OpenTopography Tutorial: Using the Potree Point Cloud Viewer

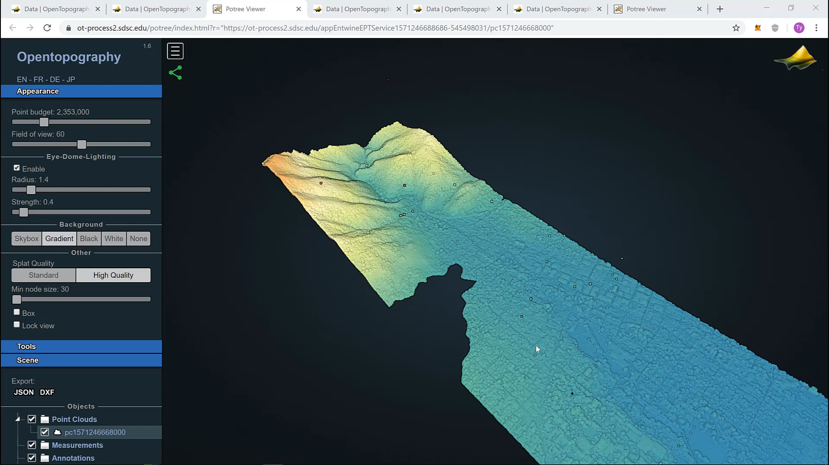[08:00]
We can see down here there are some trees and bushes as well as up on the mountains. To remove these, come over to the tool box and select filters. Different point cloud data is classified in different ways. In this case, unclassified considers the vegetation in the mountains and medium vegetation considers the vegetation in town.
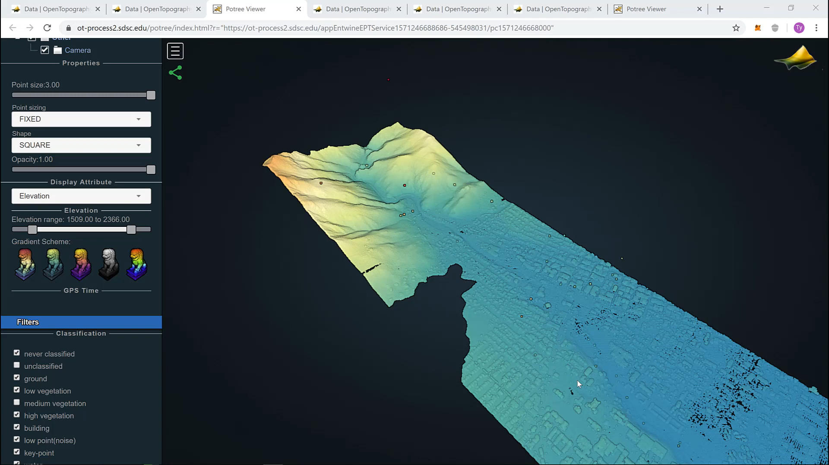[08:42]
Now, we have removed all vegetation. The next question asks, what is the area of the field at the stadium? First, we need to find the stadium.
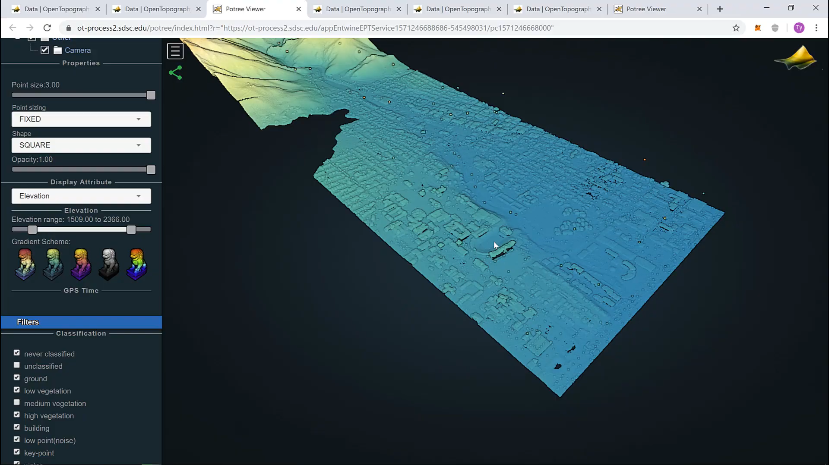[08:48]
Scroll around until you find it.
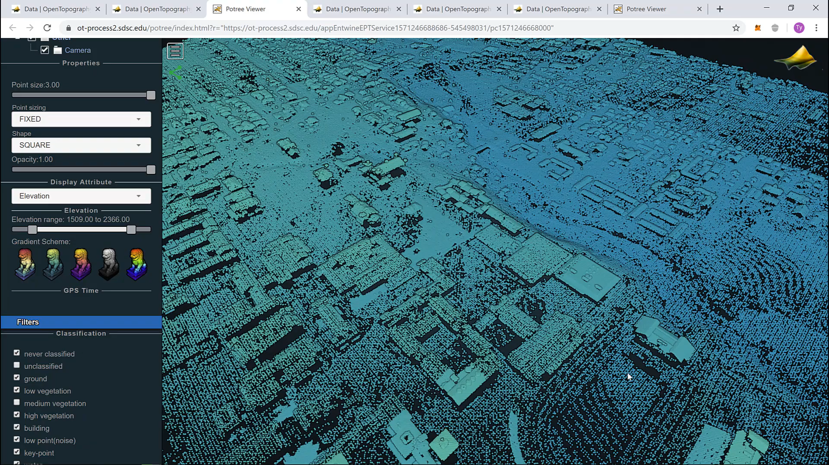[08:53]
And get a good angle that you think allows you to get a good area measurement of the field.
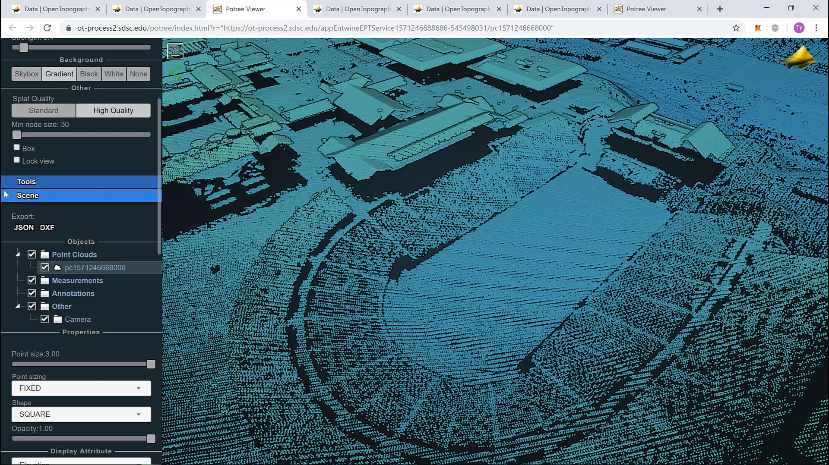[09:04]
Come back to your tool box, open your tools, and click on the area measurement tool. Here, we need to click various points around the area we wish to measure. With this selection, it's approximately 6,700 meters squared for the field.
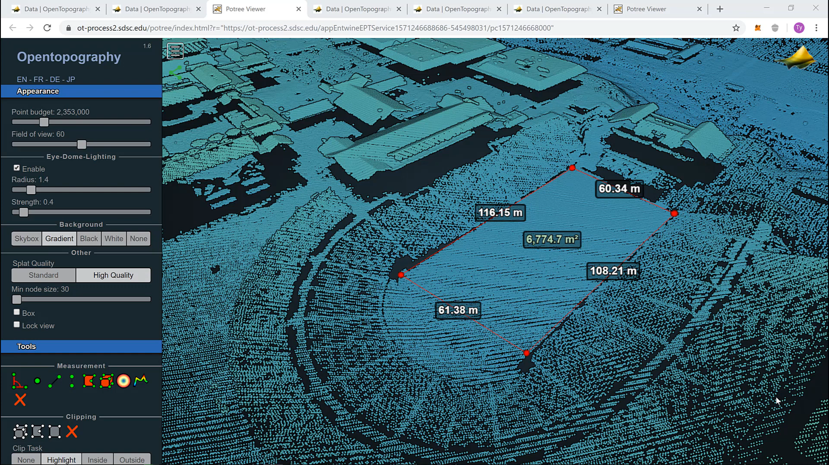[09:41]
The last question asks, what are the angles between the centers of the three stadium buildings? Well, we've already found the stadium. Here's one building of consideration. Building two and building three. This allows you to use the angle measurement tool in the tool box. Click once. And approximately click the centers of the tops of each building.
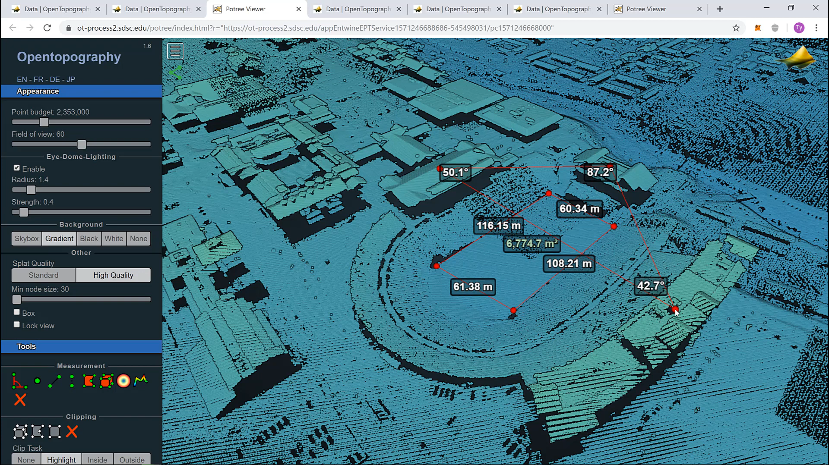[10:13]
This is a way that you can visualize angles between structures.